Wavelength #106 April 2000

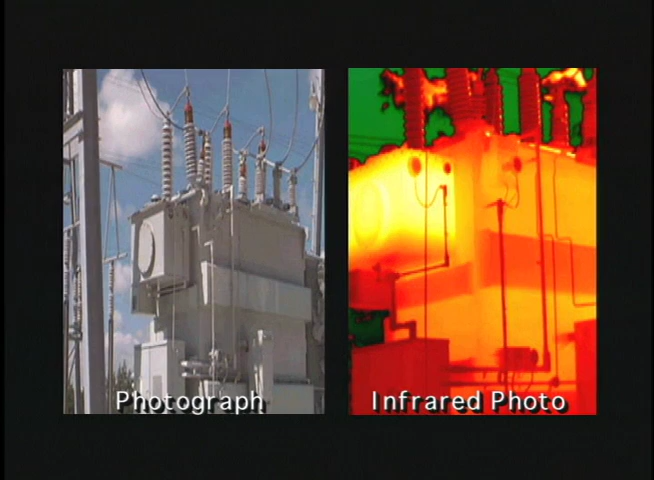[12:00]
The infrared camera sees a thermographic image of the transformer, showing differences in temperature of the various components. We had a particular problem on this transformer a year ago. The reason I'm spending so much time looking at the LTC compartment.